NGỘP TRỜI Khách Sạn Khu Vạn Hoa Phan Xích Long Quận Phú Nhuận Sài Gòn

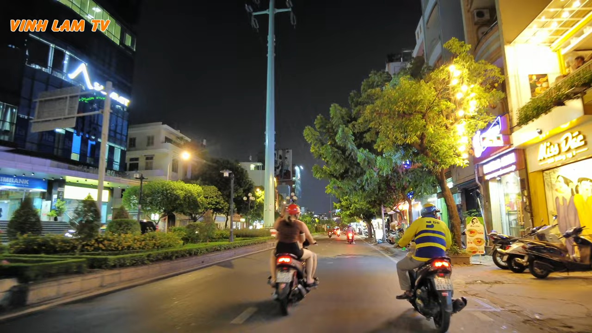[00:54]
thì con đường chính là con đường Phan Xích Long này. Đi tới chút xíu nữa có các ngã tư, chúng ta sẽ đi vòng vòng vô đó để xem ở trong đó buổi tối như thế nào ha.
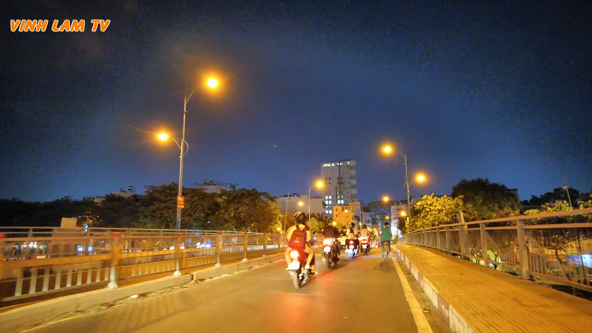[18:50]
À, đây dòng kênh Nhiêu Lộc. À, chúng ta thấy hai bên sông.